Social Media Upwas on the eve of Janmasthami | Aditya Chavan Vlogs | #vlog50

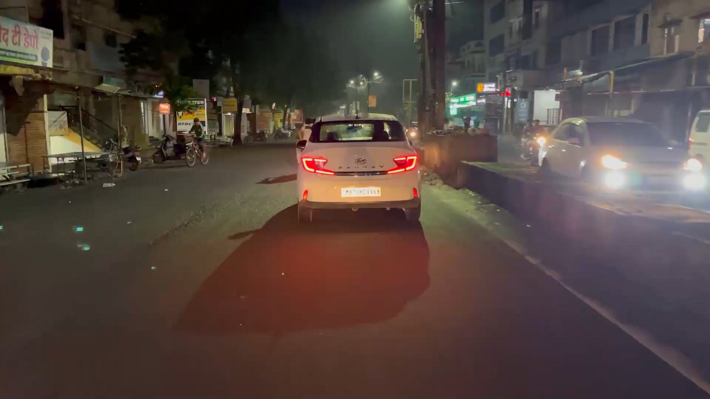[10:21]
भाई ये सामने वाली गाड़ी ने होंडा ओरा को गौरव कर दिया है।